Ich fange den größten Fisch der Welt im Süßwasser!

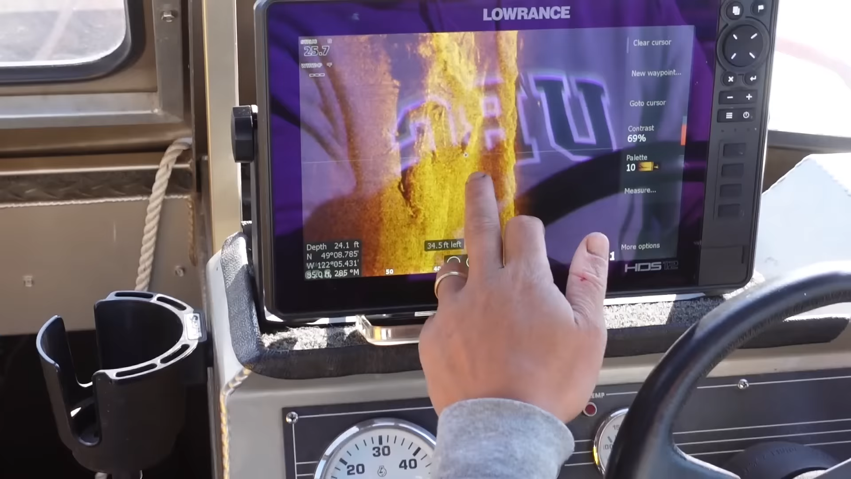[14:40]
On screen: depth 24.1 ft
This one is a sturgeon. That's a sturgeon right there. You see the tail? Yeah. The shadow of the fish. Okay, Leute, hier scheinen ein paar Störe rumzuhängen. Wir haben einstürmische Jurassic Lake gefangen.